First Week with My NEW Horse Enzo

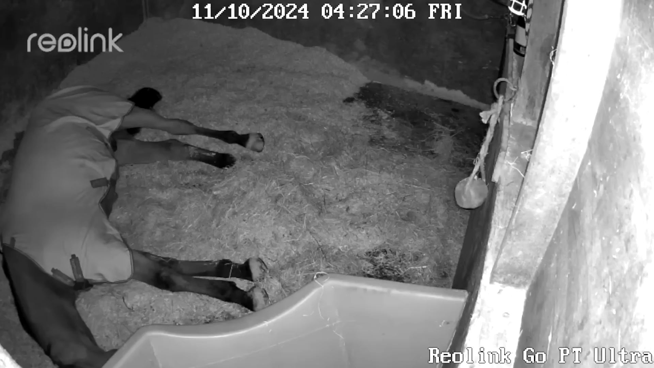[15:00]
They definitely formed quite the bromance fairly quickly and felt very relaxed in each other's company, because when I woke up at 4:30 in the morning, this is what I saw.
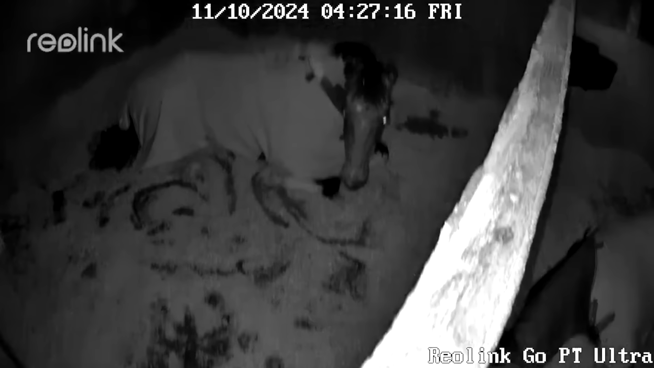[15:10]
Both of them laid down, very relaxed, very content. And in turn, that definitely made me very relaxed and content too.
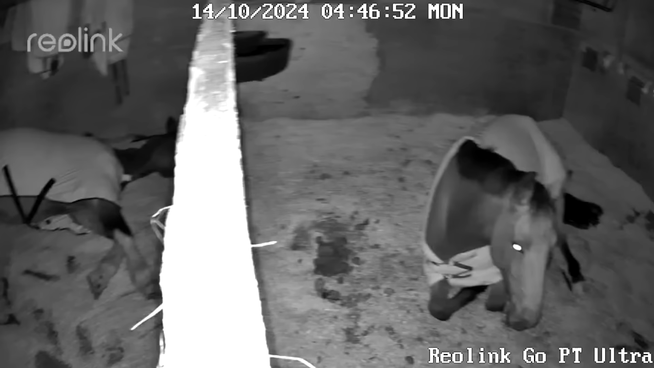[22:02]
But this time, amazed to see that even Banksy was absolutely flat out zonked,
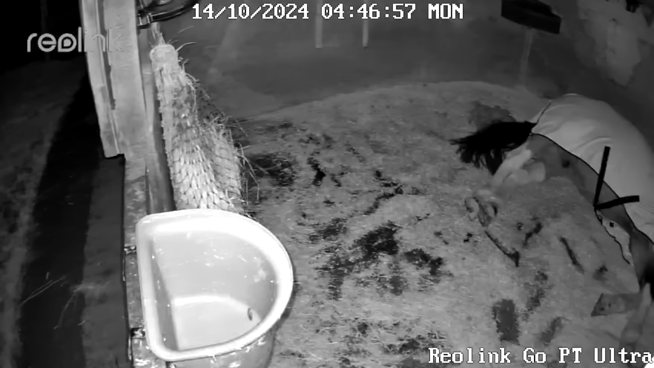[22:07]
which I will admit he doesn't often do.
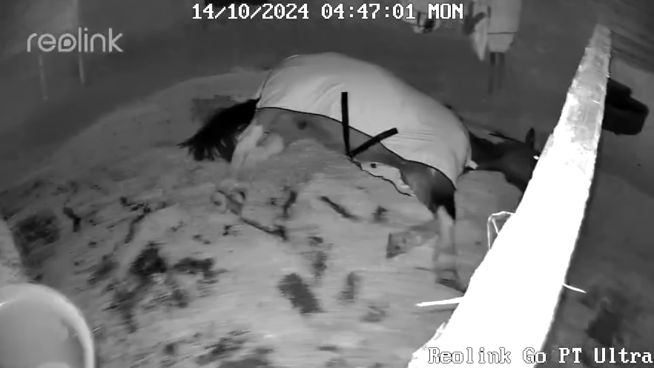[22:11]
And I think he is obviously just feeling relaxed in his company because, yeah, it's lovely to witness.